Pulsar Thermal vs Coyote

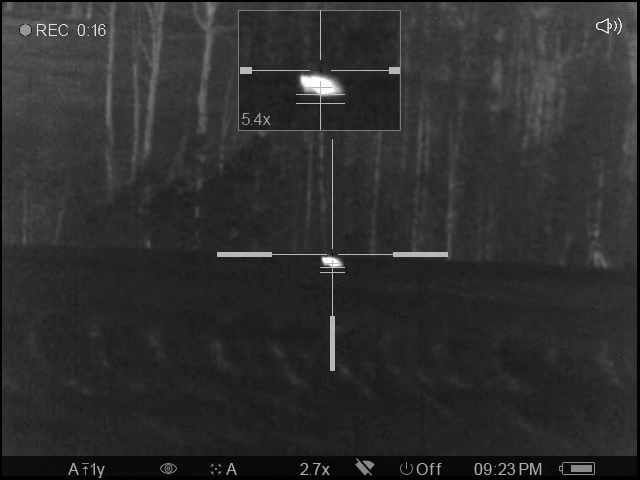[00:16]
Yeah, I'm gonna hit him again for the hell, was it?
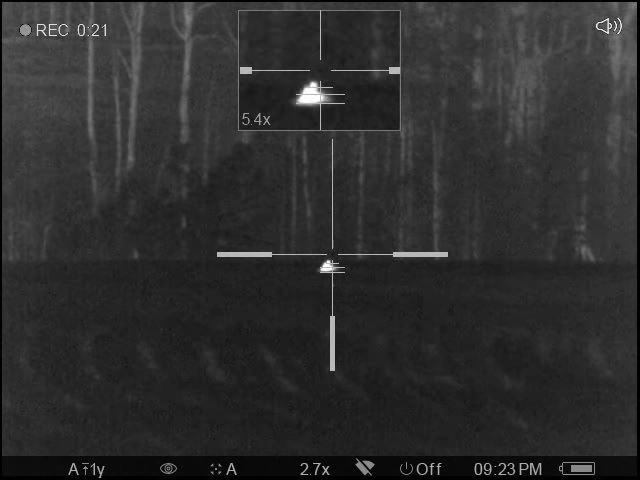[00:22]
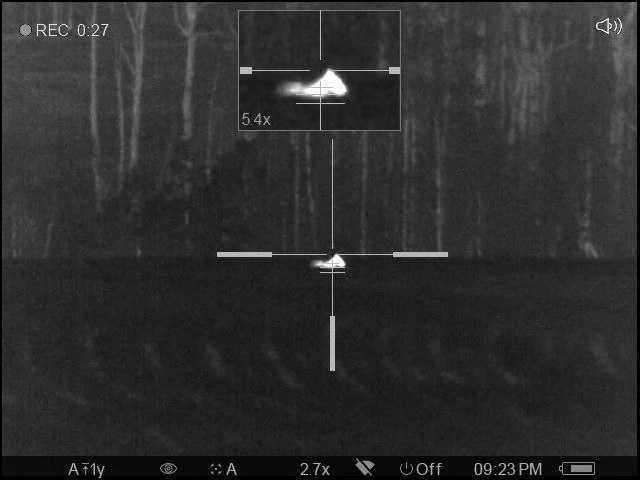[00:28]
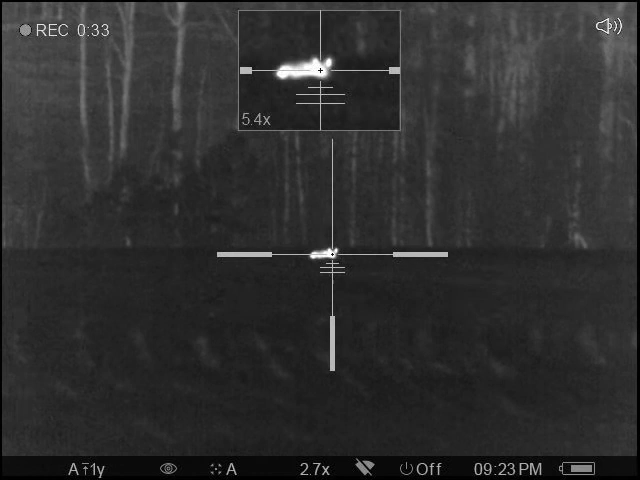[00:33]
I didn't get all of it but I got the last, I shot him and then I hit the damn record button. I hit
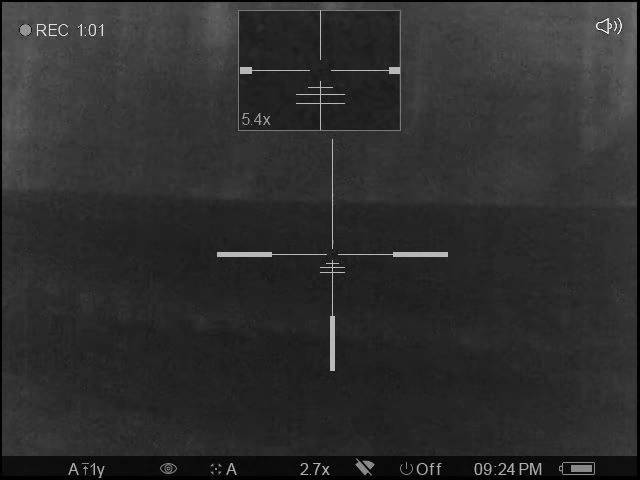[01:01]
him all three times, or at least I heard the thumps anyway.
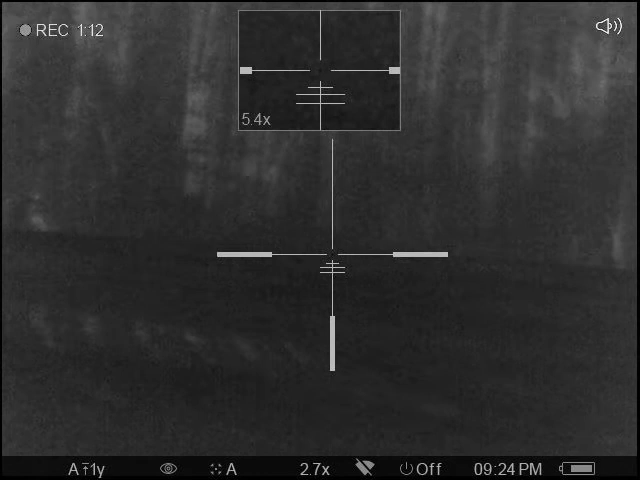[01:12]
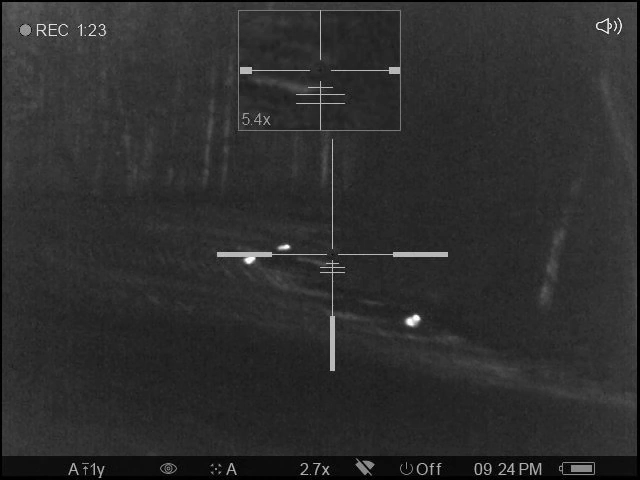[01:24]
You see his front pole? He's holding it up.